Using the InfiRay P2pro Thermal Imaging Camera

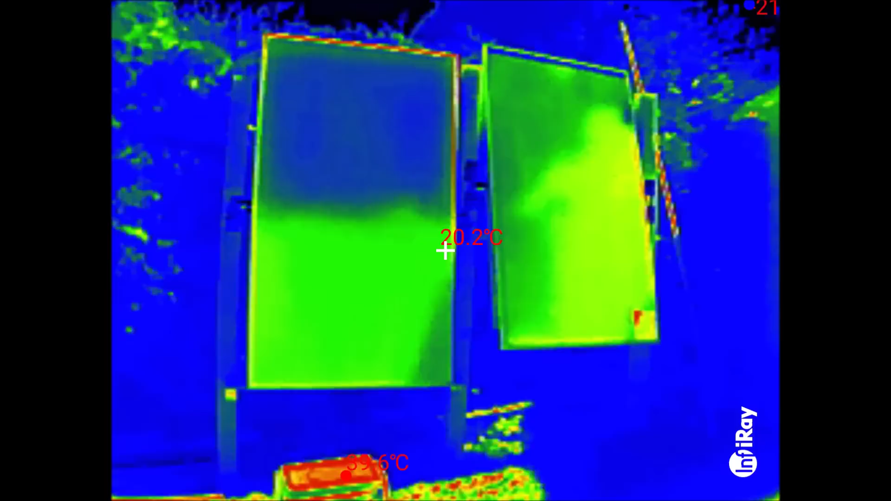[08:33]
On screen: spot 20.2°C
yes you can see I've disconnected there's one of the mc4s and the other ones over there so
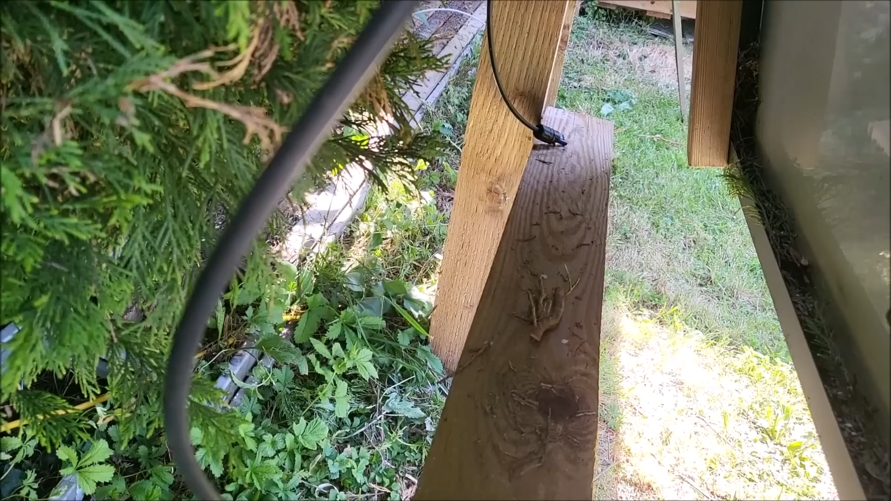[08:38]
I'll connect those back together again so I've reconnected the two mc4 connectors on the back of that panel it does seem to have set the dog off I don't quite know why so let's switch back into the thermal imaging software
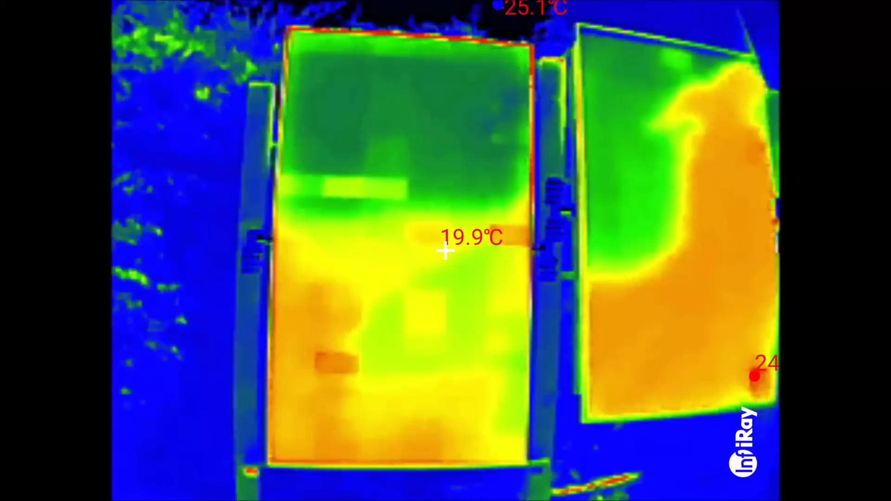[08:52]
On screen: spot 19.9°C
and what I noticed was that there were some cells which seem to be quite a bit hotter
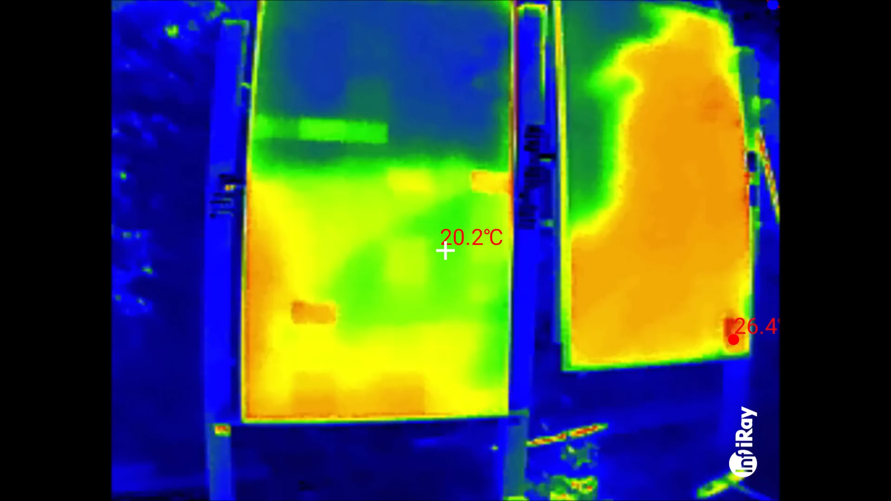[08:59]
On screen: spot 20.2°C
than adjacent cells so for example there's one cell here
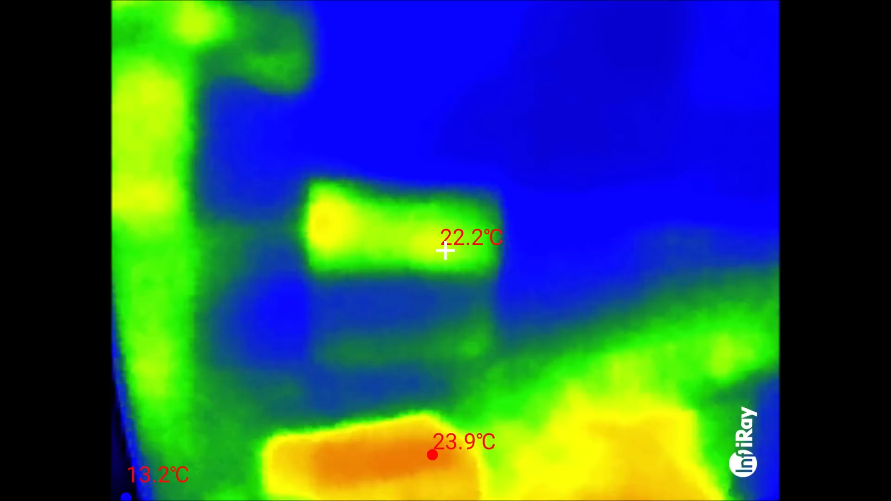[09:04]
On screen: spot 22.2°C
which is much warmer in fact there's one down there which is quite a bit warmer
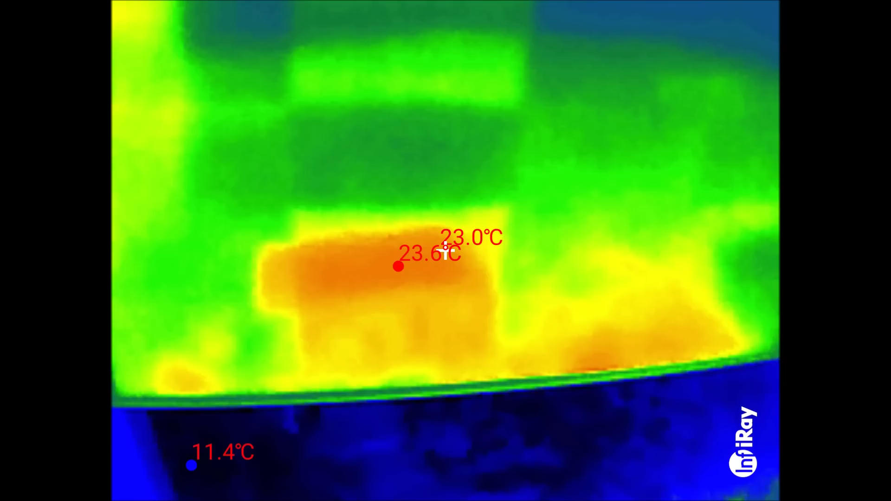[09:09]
let's actually feel that and yeah you can actually feel that that cell is warmer
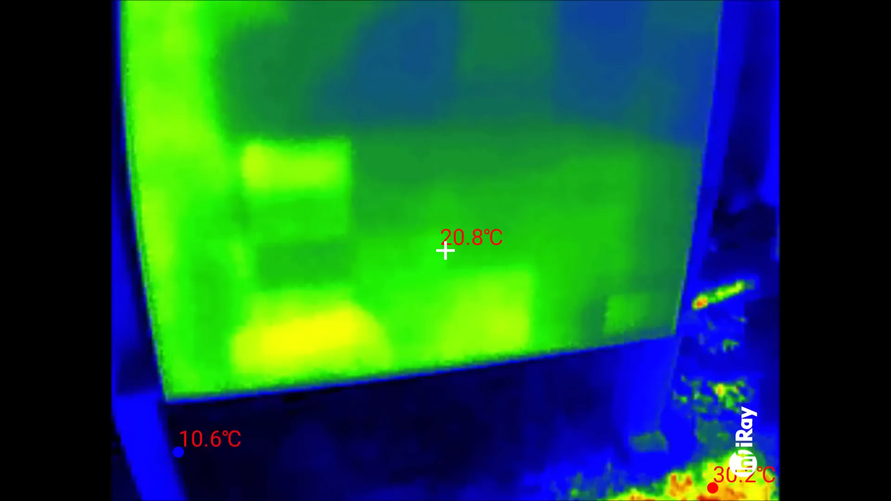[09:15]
On screen: spot 20.8°C, min 10.6°C
than adjacent cells so what's going on here I've got a funny
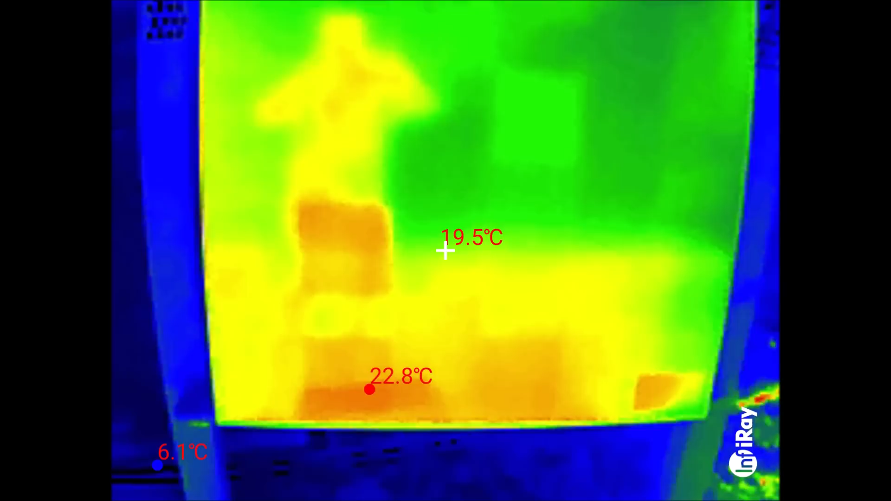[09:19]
On screen: spot 19.5°C, max 22.8°C, min 6.1°C
feeling that the terminal voltage of course has to be zero because I've shorted out the
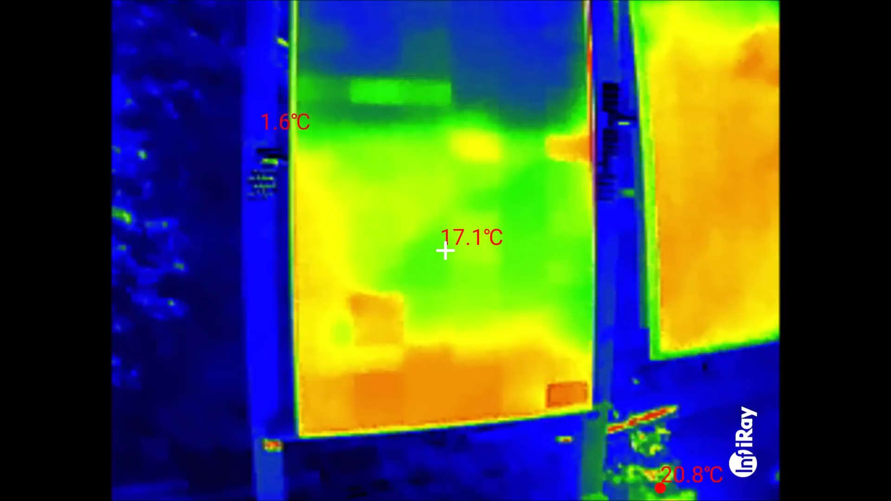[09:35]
On screen: spot 17.1°C
with the thermal imaging camera like this that you can see that strange effect and
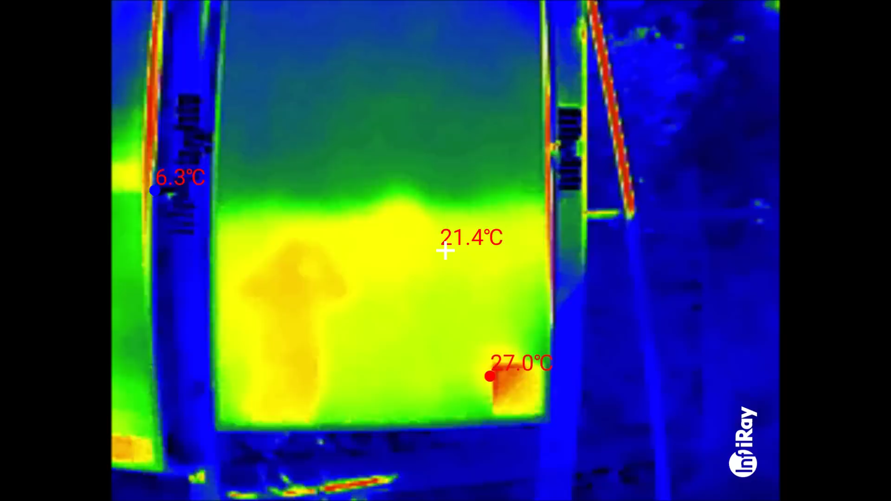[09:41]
On screen: spot 21.4°C
here's a really interesting effect on the thermal imaging camera well you can see my reflection but you can also
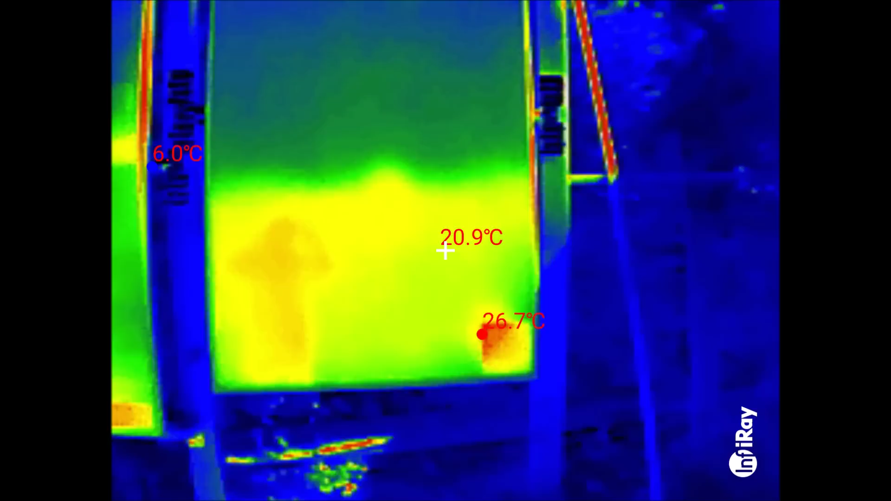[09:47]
On screen: spot 20.9°C, max 26.7°C
see the cell bottom right is much warmer but only in its top left
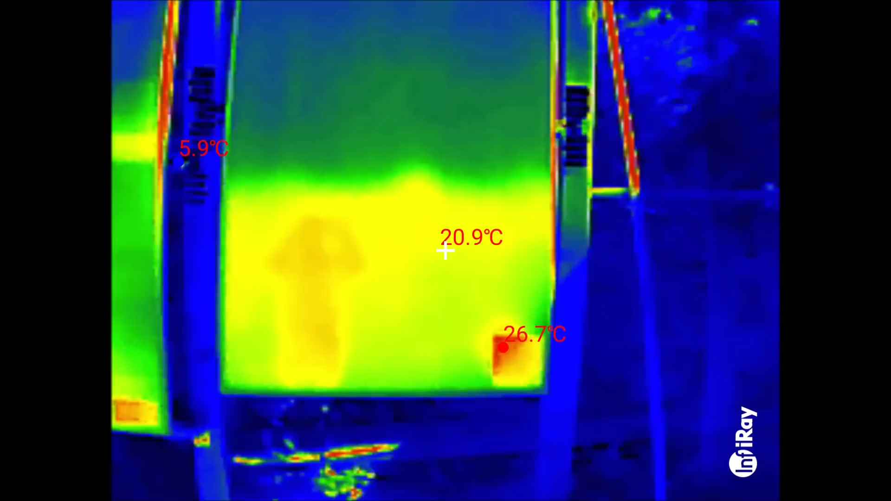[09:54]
On screen: spot 20.9°C, max 26.7°C
hand corner let's go back to the normal camera and you'll see why and the reason is that that cell is half shaded